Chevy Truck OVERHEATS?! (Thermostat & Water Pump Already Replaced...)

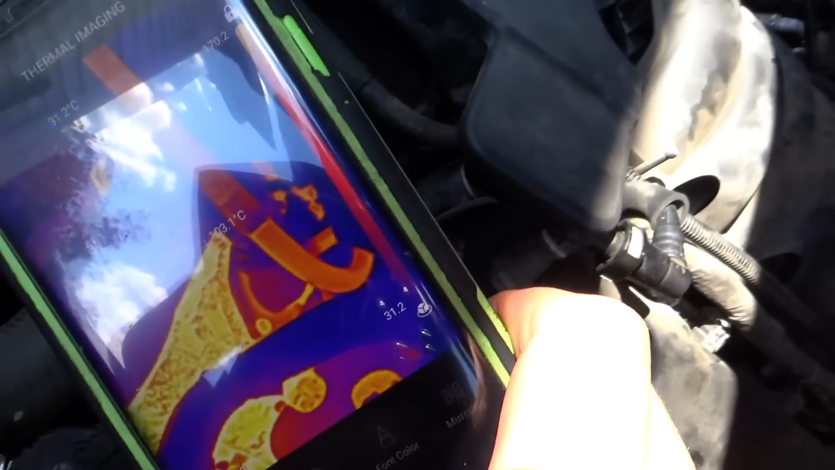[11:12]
you can see the thermostat is cold the body temperature radiator is cold
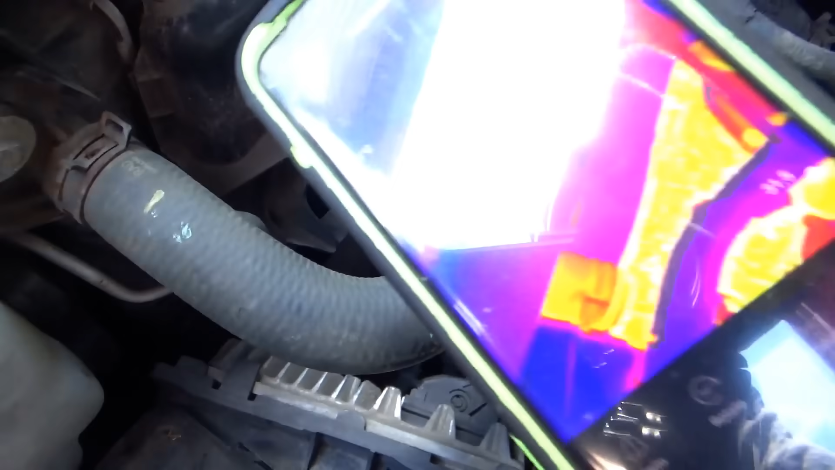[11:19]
the lower goes the water pump the
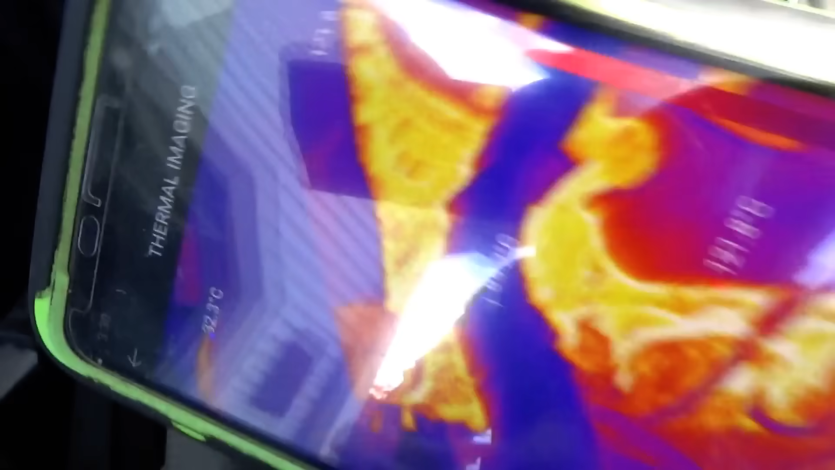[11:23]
water pump is falling high
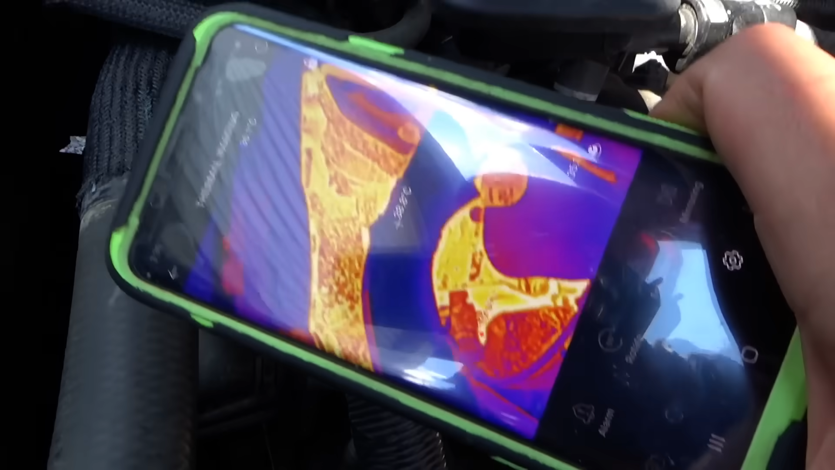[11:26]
the lower goes the
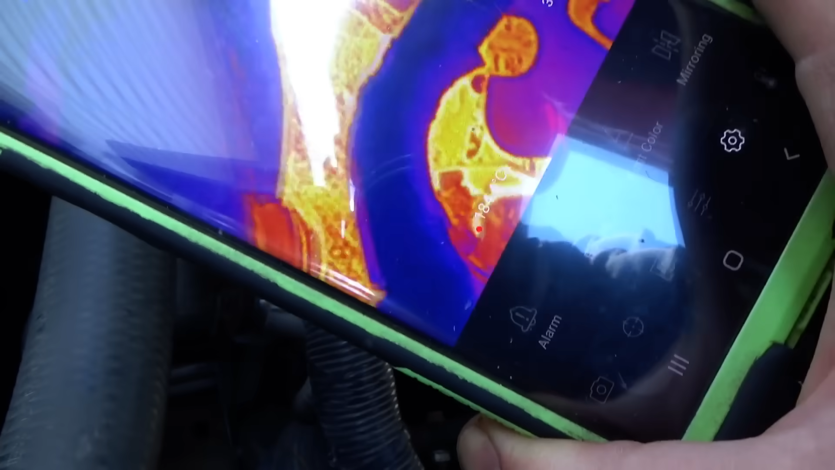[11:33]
water pump is cold the water pump is cold the oil pump is cold it's cold it's cold so that's it